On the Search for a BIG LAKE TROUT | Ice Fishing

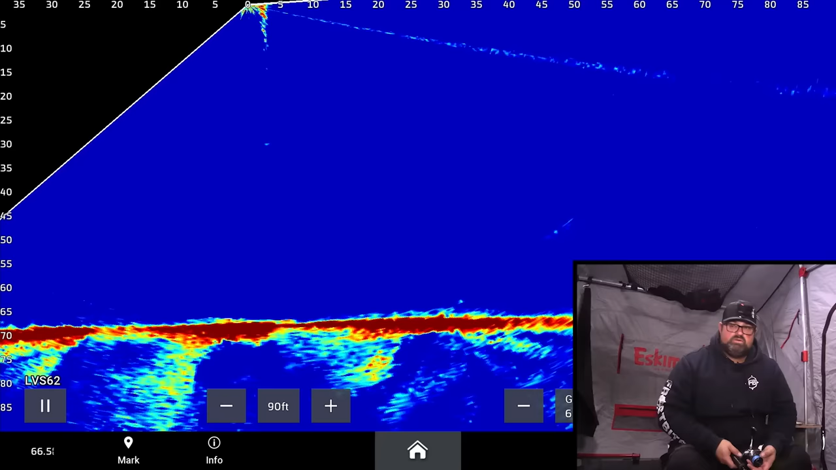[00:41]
So I'm not gonna run the Aqua Vu camera today with no underwater shots, so I don't wanna risk it, or I will risk getting snagged. But we are dropping down. We're fishing a little hump here, which I'll show off and talk a little bit about here at some point.
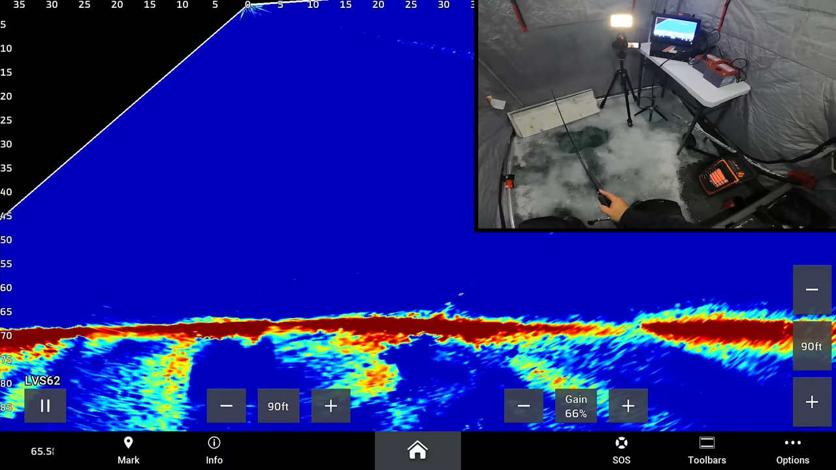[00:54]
Oh, here we go. Little guy. Just bumped it.
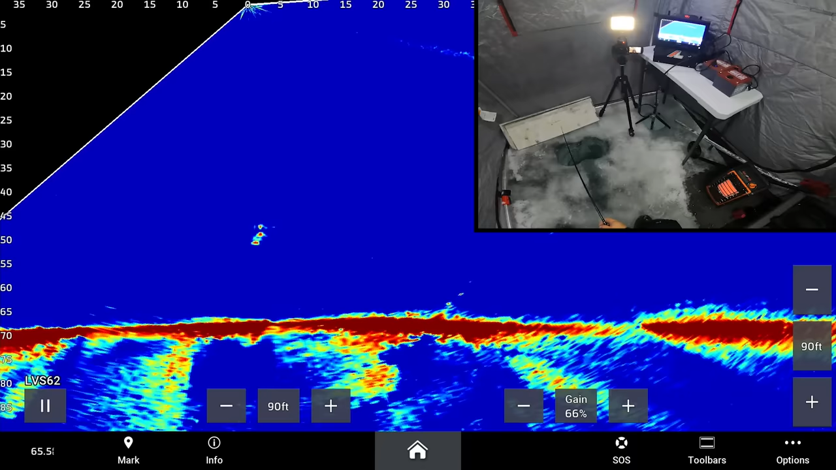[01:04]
First fish of the morning. Bumped it again. Little guy. Do I have to get a smaller tube on for you?
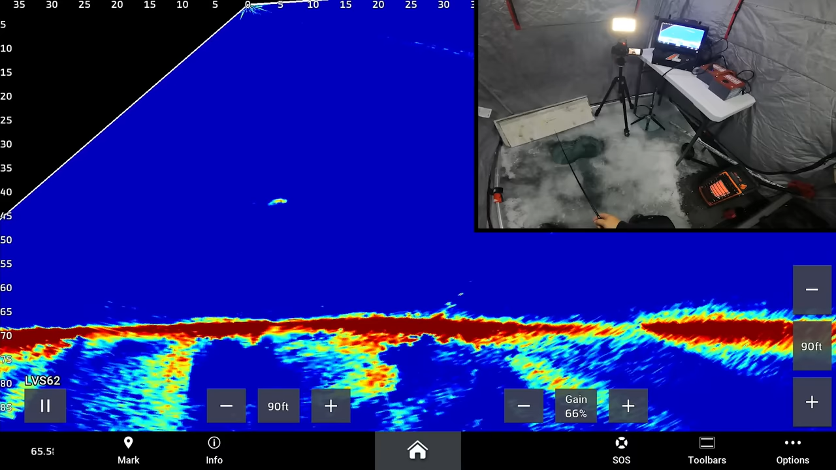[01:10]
It's a little guy. You're not welcome here. No, you're welcome here.
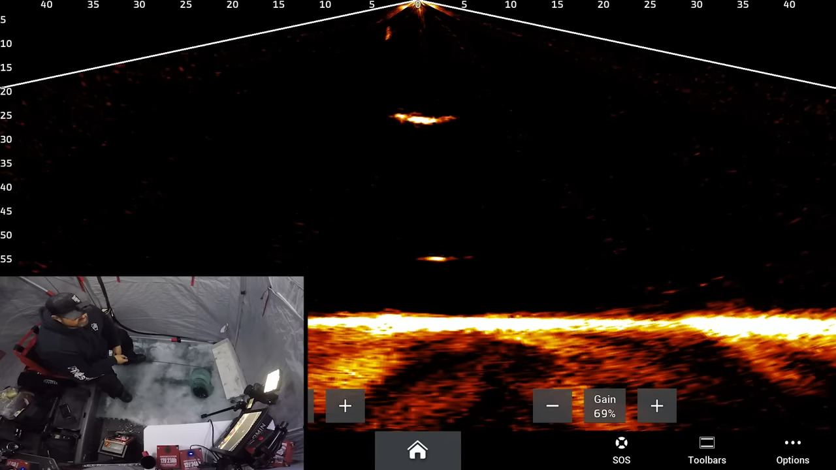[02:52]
It's a decent fish. He just hardly touched it. Hardly. Maybe he'll eat it as it's falling. I don't think it's huge, but it's decent for sure. Come on, follow it down, buddy. Follow it down. I'm slowing the line now with my fingers just a little bit, just to keep it close to him. Take him down in the dirt.
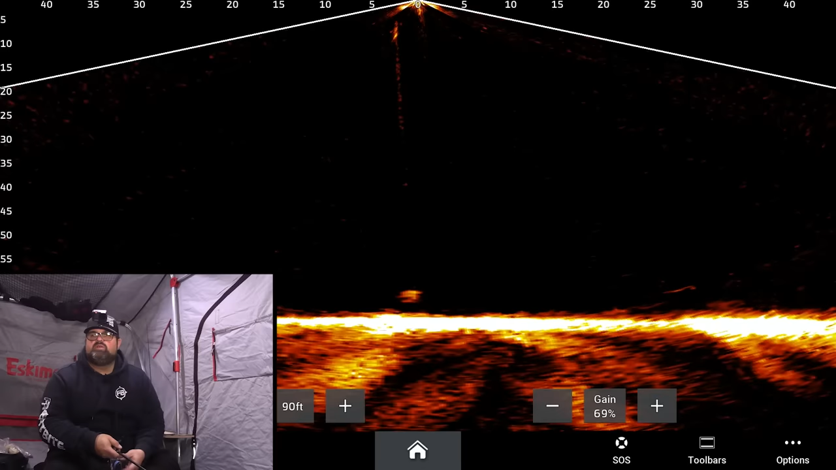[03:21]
Oh yeah, right there, right here. Okay, this is good. This is good. Come on. Come on, buddy, eat out of the dirt. Eat it out of the dirt. Come on. Come on. Chase up again, maybe? Come on, buddy. It's a good fish. Oh, he just rattled it a little bit. Come on.
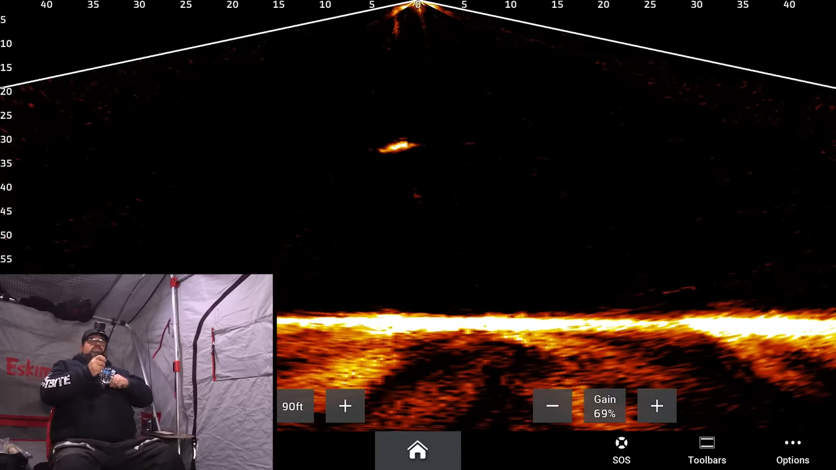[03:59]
Got him. Got him, okay. This one's better for sure. Actually, you know what? This is the first fish we've had hooked today. I've seen a couple smaller ones.
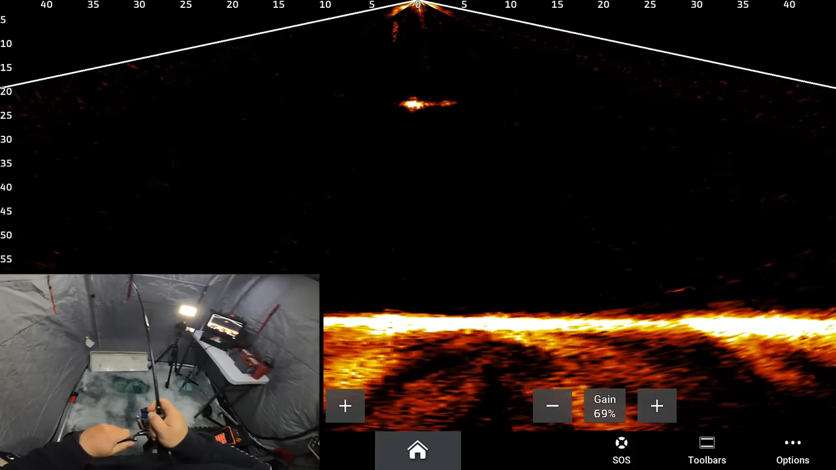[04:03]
Come on. Come on. I gotta loosen my drag a bit because I'm way too tight right now for that hook set. There you go. There you go. There you go.
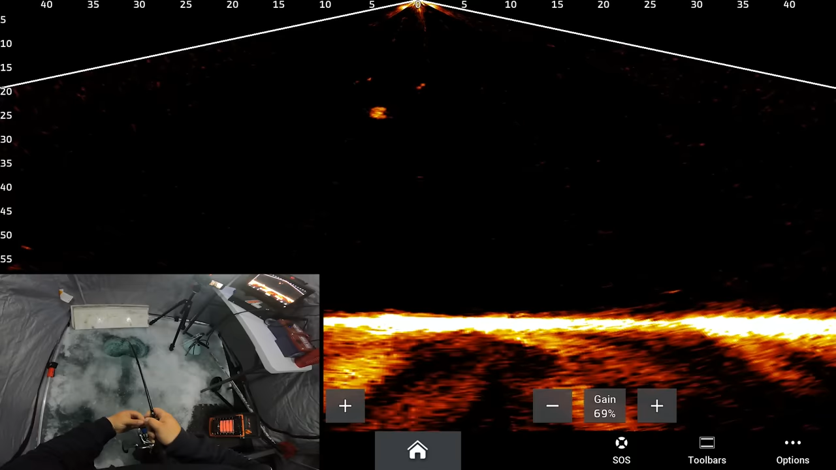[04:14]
You got too tight of a drag, you risk pulling the hook, right? Especially if he's not hooked very good. There you go.
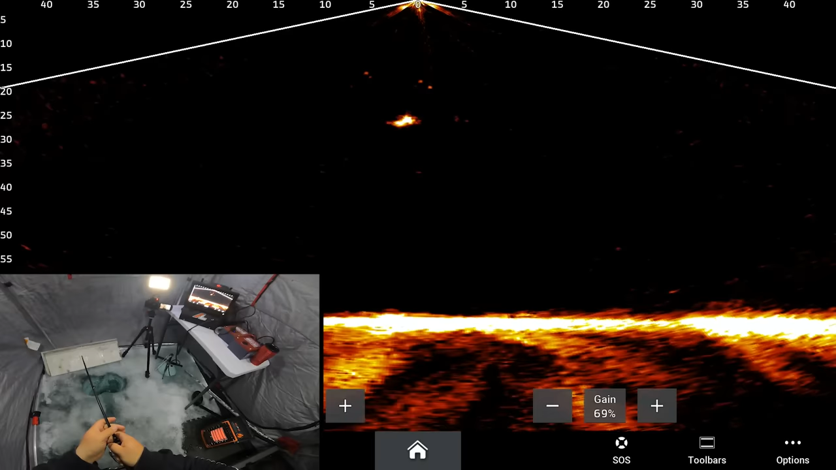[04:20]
Okay. I don't think it's like huge, but I've said that before, right? First fish of the day. Nothing wrong with that. Don't know how I feel about right now with the different color scheme.
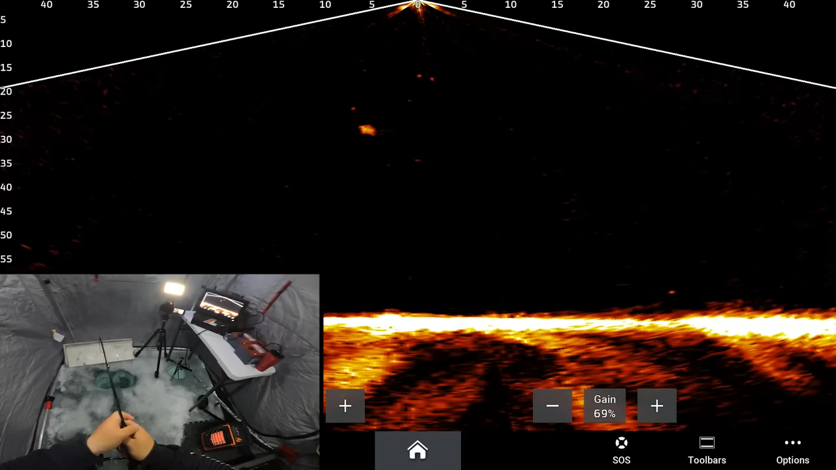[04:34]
I think I like my blue better for the lake trout fishing. Can we put a big laker? Oh, what's coming in here? It's another one racing in. Wants to see what's going on.
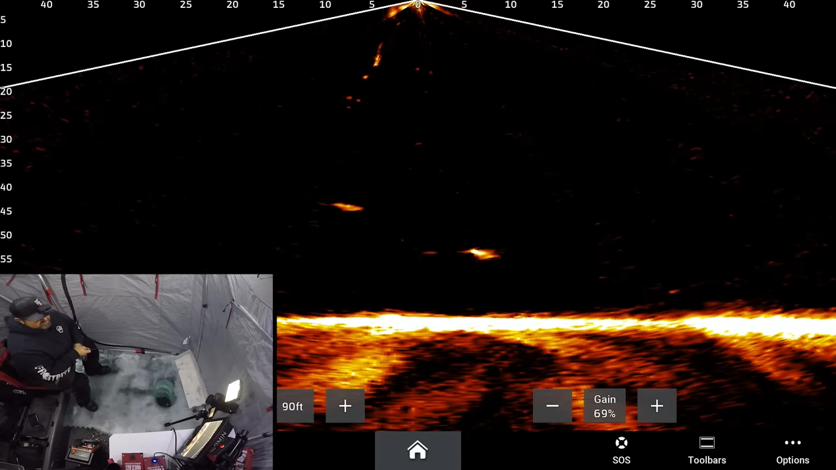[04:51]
That looks, geez, that looks just, oh, pretty good too. Wow. Another, oh. I lost that one, but maybe
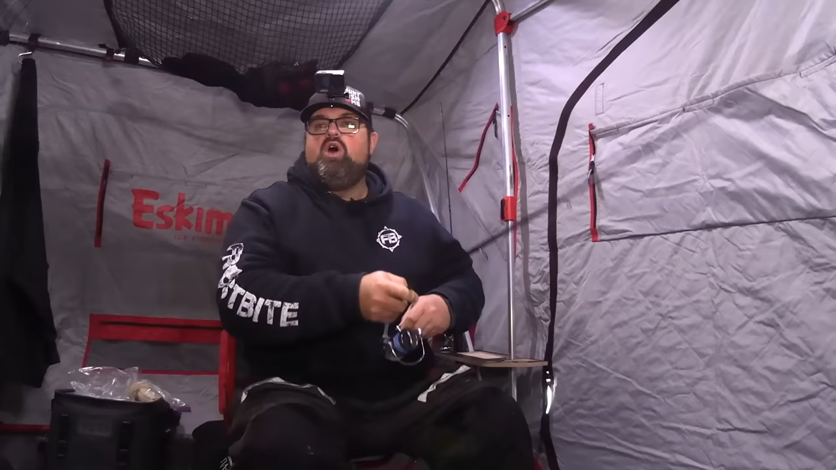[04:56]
maybe this other one will come and eat. Tighten my drag. Are you kidding me? Are you kidding me? No way. No way. But we can get this other one to eat though, right? Hopefully.
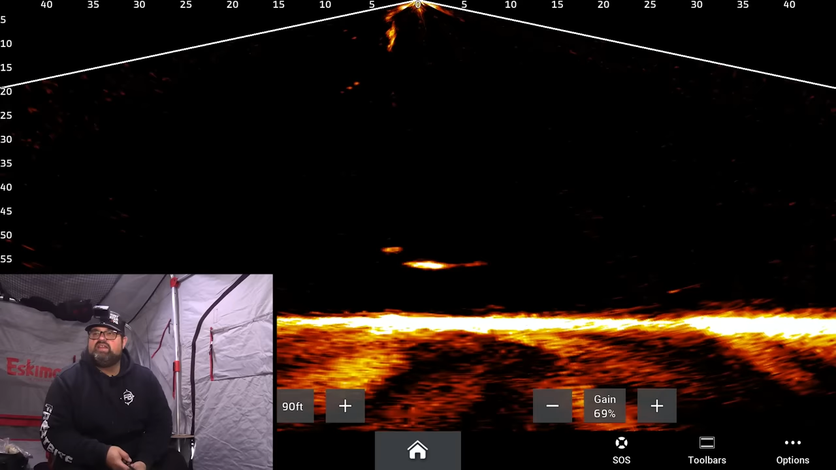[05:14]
No way. This other one might even be bigger. No way. Oh, come on, buddy. This one's bigger though. This one's bigger than the other one.
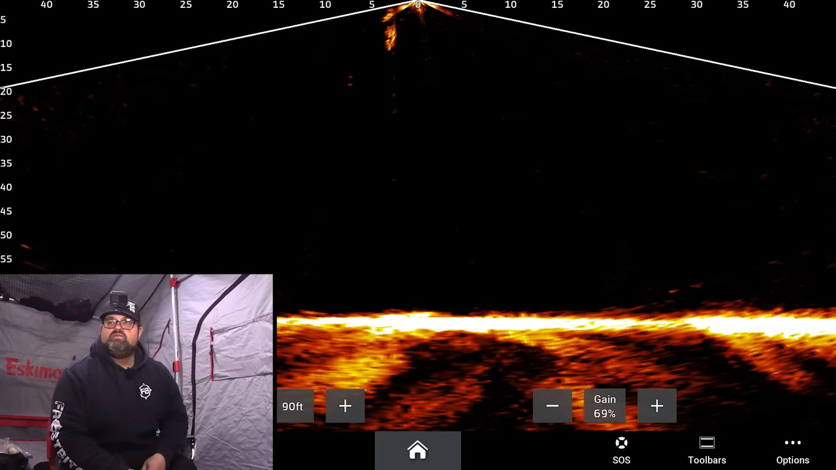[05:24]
For sure it is. Come on. I can't believe that fish came unbuttoned after that long of a fight. No, that's a small one there.
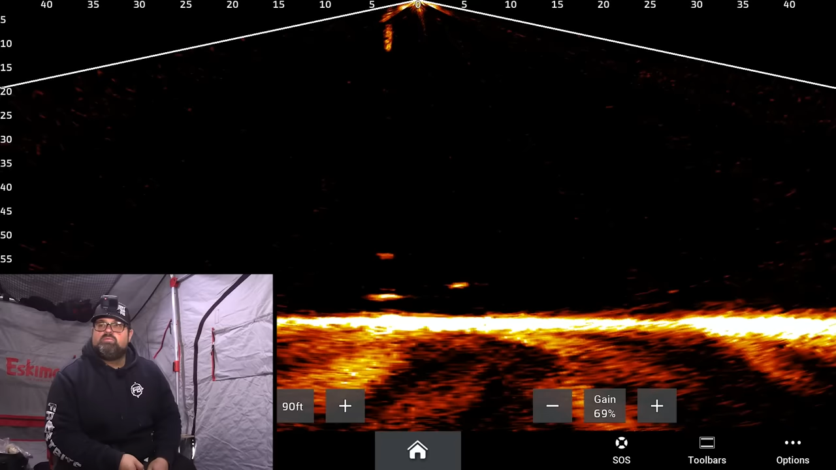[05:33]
I can't believe that fish came unbuttoned. Oh, no way. Come on. This one's bigger though, for sure.
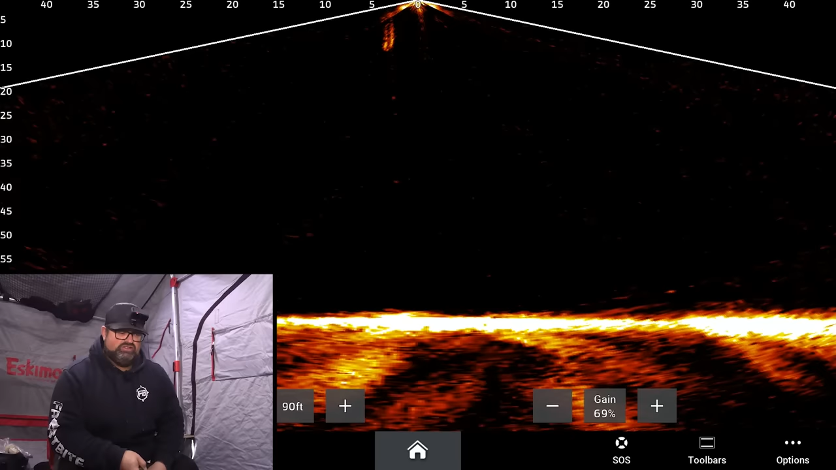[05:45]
If I catch this fish, there'll be a good thing that just happened. Oh, come on.
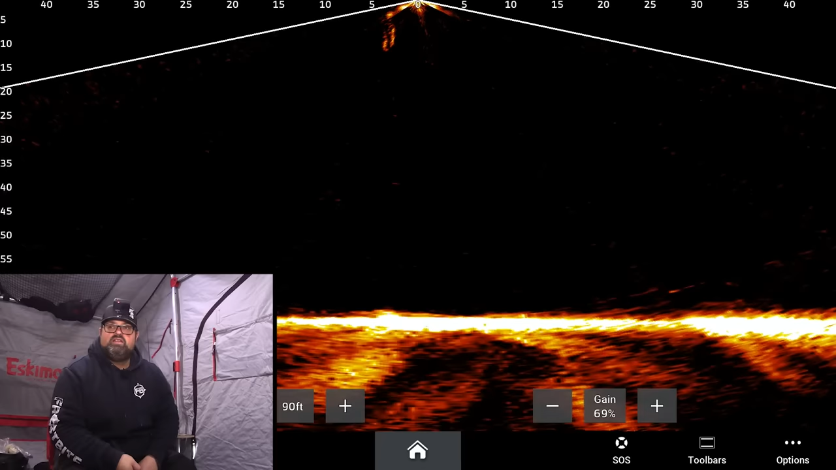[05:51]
Come on. Come on, buddy. Oh, come here. I can't believe that. No. Sometimes the big ones get away.